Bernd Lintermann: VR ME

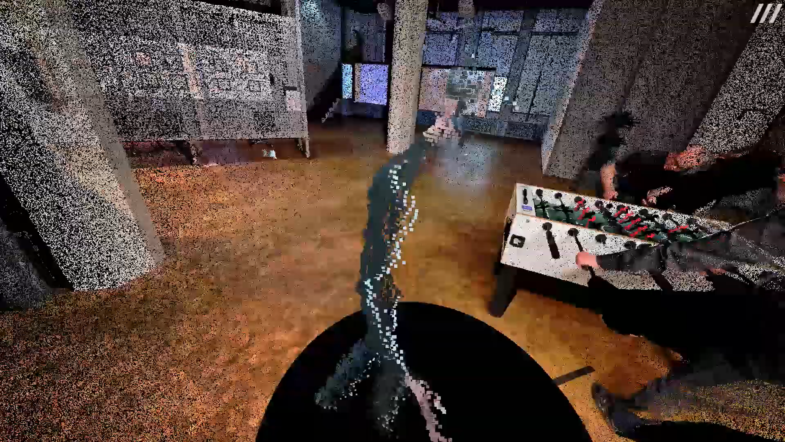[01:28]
Und es gibt also rein maschinelle Verfahren, wie beispielsweise ein Laserscanning-Verfahren,